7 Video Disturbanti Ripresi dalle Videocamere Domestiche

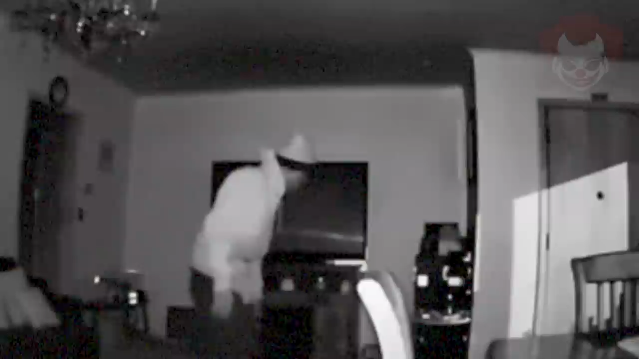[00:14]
Se ancora non ne avete una, di sicuro questo video vi farà prendere in considerazione l'idea di acquistarla, perché capirete che nemmeno in casa nostra siamo mai davvero al sicuro.
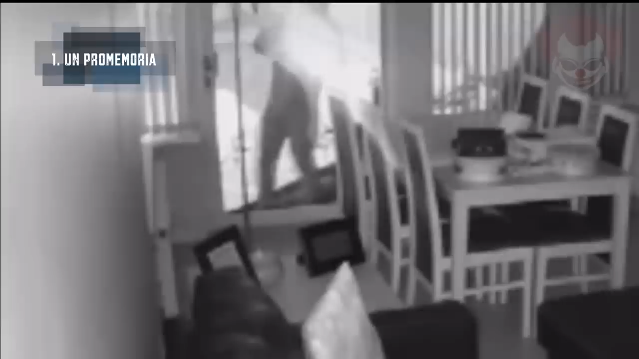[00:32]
La prima clip dovrebbero vederla tutti, perché è un terrificante promemoria di quanto sia facile per qualcuno irrompere in casa tua mentre stai dormendo. È stata catturata da una videocamera di sorveglianza domestica nel 2019, in Inghilterra. L'intruso si è fatto strada nel giardino posteriore di questa abitazione, dove ha fatto attivare le luci con un sensore di movimento. Nonostante avesse quella fonte di illuminazione puntata addosso, ha comunque deciso di continuare. Sembrava anche essere armato, e di sicuro non aveva buone intenzioni. Guardate con quanta facilità riesce ad aprire quella porta.
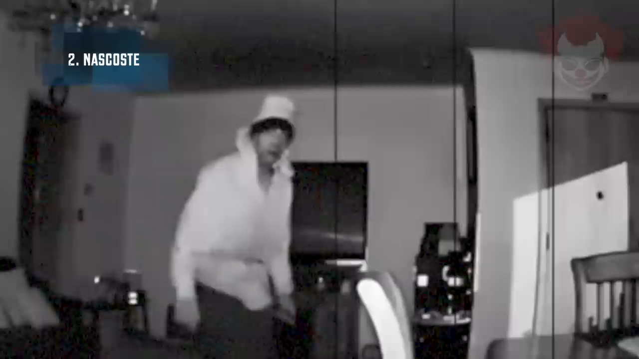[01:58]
Una madre e le sue due figlie erano a casa da sole quella notte, tutte al piano di sopra che dormivano. Ad un certo punto la madre iniziò a sentire strani rumori provenire dal piano di sotto e, sapendo che nessuno sarebbe dovuto essere lì, guardò in diretta ciò che stavano riprendendo le sue telecamere di sorveglianza. Questo è ciò che vide. Un uomo sconosciuto era in casa sua, proprio sotto di lei. Appena lo vide, prese le sue figlie e si barricò con loro in un bagno al secondo piano. Chiamò subito la polizia. Purtroppo però quest'ultima non rispose immediatamente.
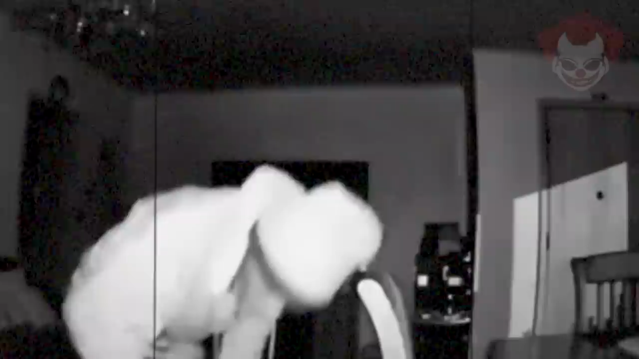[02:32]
Le tre rimasero in bagno a guardare quest'uomo dalle videocamere, pregando che non salisse e che non le trovasse. La sua intenzione era quella di rubare qualche oggetto di valore e per fortuna si è limitato a questo. Quando finalmente la polizia rispose e arrivò sul luogo, l'uomo era già andato via. Le cose sarebbero sicuramente potute andare peggio, tuttavia gli agenti non sono sicuri che l'uomo fosse armato.
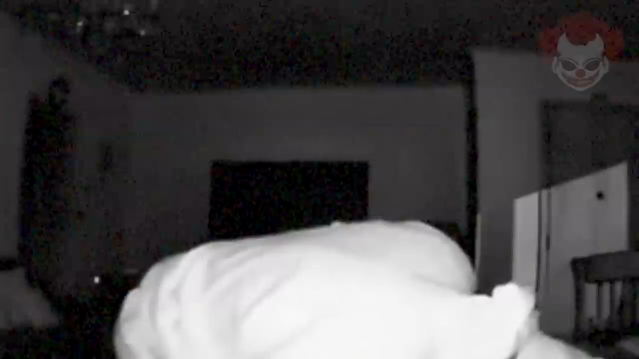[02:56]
Ma immaginate l'angoscia che le tre hanno provato mentre guardavano uno sconosciuto nel loro salotto.
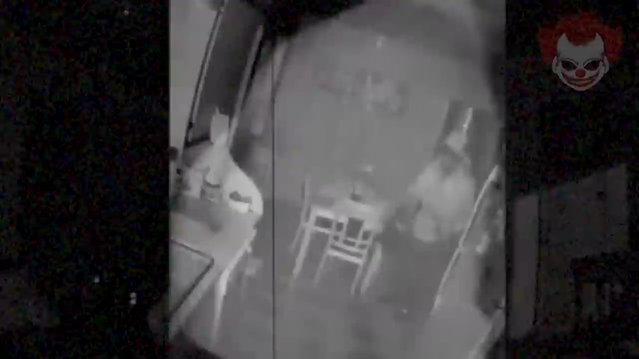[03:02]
Purtroppo, le autorità non sono mai riuscite a identificare l'uomo, che è scappato con alcuni oggetti di valore e senza lasciare alcuna traccia. Nell'aprile del 2022 a San Bernardino, California, una coppia catturò queste immagini dalle videocamere di sorveglianza.
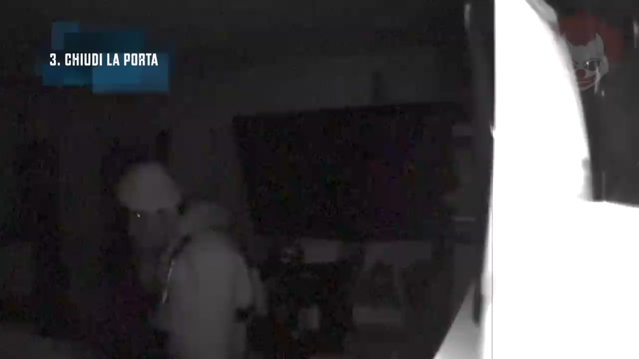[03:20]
Venne ripreso un uomo che pochi istanti prima era entrato nell'abitazione. Si può vedere mentre si guarda intorno e ad un certo punto si ferma ad osservare la coppia che stava dormendo.
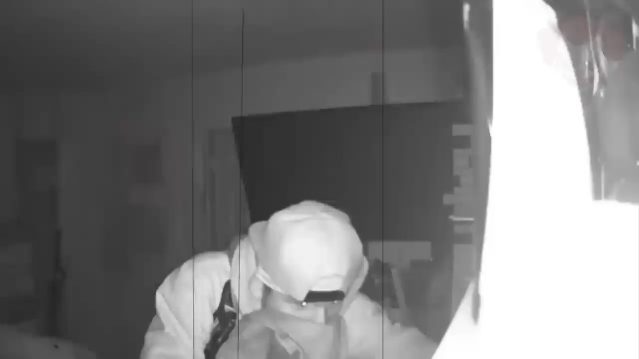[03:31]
Si copre il volto con un panno mentre cerca tra gli oggetti dei due, ma ogni tanto si gira ad osservarli. Un comportamento decisamente strano e inquietante.
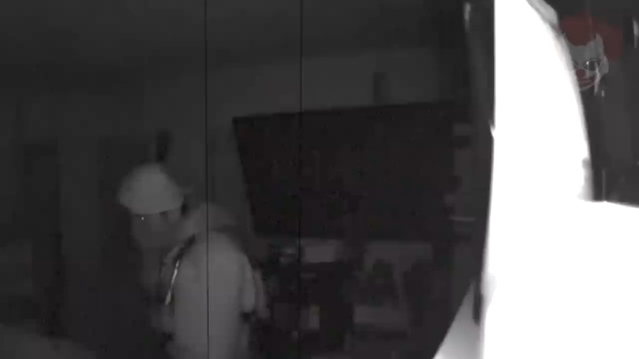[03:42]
Più tardi viene anche ripreso dalla videocamera in sala, dove erano presenti il figlio della coppia e la sua tata, entrambi addormentati.
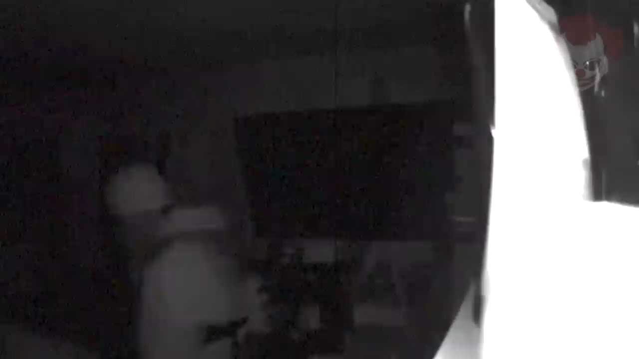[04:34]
Il mattino seguente, la coppia si rese conto che alcuni contanti e le loro fedi nuziali erano scomparse. Decisero quindi, finalmente, di dare un'occhiata ai filmati delle videocamere e si trovarono davanti quello sconosciuto intento a rubare e fissarli mentre dormivano.
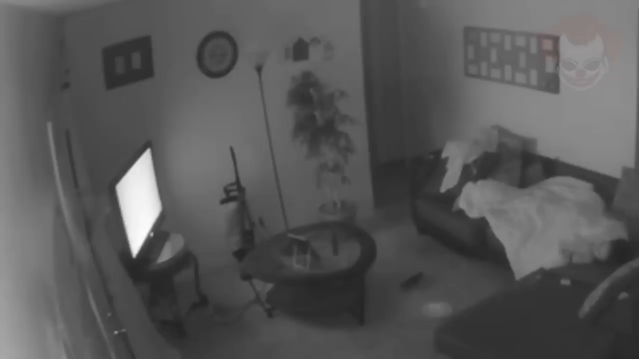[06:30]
Una scena familiare, capitata a tutti almeno una volta nella vita. In questo caso però emerge presto un dettaglio inquietante. Nell'angolo appare un uomo che poco prima aveva fatto irruzione nell'abitazione. Quando vede Anaya nel divano, non reagisce, anzi rimane fermo in piedi a fissarla. Ciò va avanti per qualche minuto, fino a quando finalmente la ragazza si sveglia. Vede subito l'uomo dietro di lei e inizia a urlare chiamando sua madre.
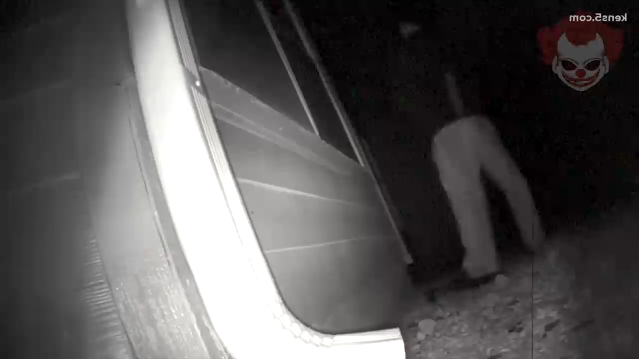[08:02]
Un uomo che lei non aveva mai visto prima era in piedi, davanti alla sua finestra, che osservava all'interno. Dopo pochi secondi si accorse della videocamera e se ne andò via. Subito dopo però tornò e rubò il dispositivo. Noelle crede che quell'uomo guardasse dalla sua finestra da almeno 3 settimane. In casi di stalking come questo, le cose possono andare decisamente male. Alcuni casi di delitto ne sono la prova.
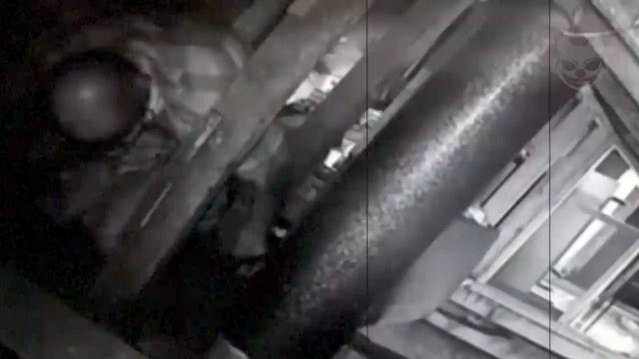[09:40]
I sospetti di Jerome erano esatti. Quello che vedete è il suo vicino di casa Robert Havrilla, che dalla soffitta spiava direttamente nella camera da letto di Jerome, dove era presente anche sua figlia.